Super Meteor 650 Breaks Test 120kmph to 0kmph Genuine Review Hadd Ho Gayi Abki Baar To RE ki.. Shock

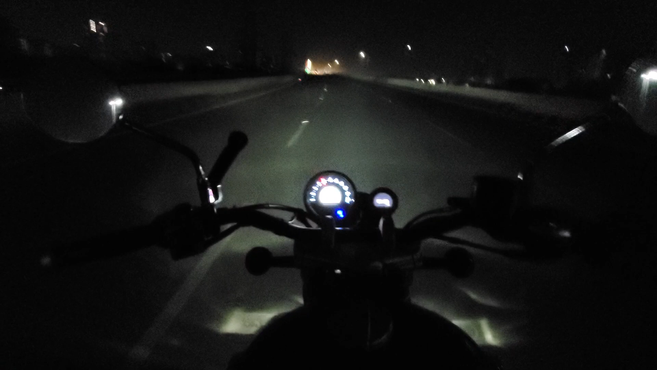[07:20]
है वो तो एक्जैक्ट लगा हुआ है लेकिन हवा तेज आती है इस वज़े से थोड़ी सी प्राबलम आपको हो सकती है तो यह मेरी भाइक जो आ चुकी है वो 80 पर आ चुकी है प्रोपर अभी थो� 3 1 2 3 4 अलमोस्ट 4.1 मतलब सब चार सेगिंड के असपास आपकी गाड़ी 80 से 0 पर आ जाती है एक और टेंप लेते हैं